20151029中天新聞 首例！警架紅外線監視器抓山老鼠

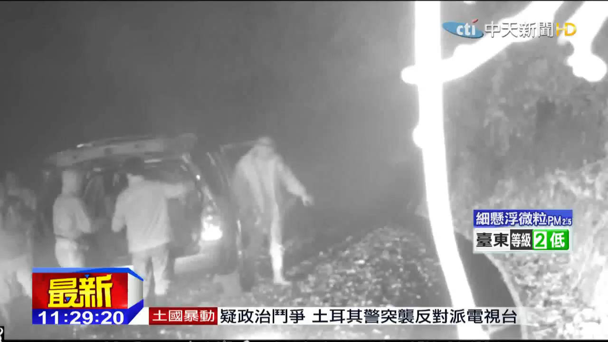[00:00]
一大群人下了車有的背著大包
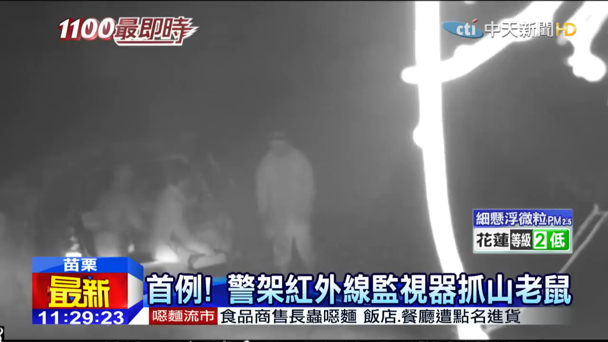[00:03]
包像是要來登山有的推著切割機器準備半夜上工沒過幾天同一批人再度上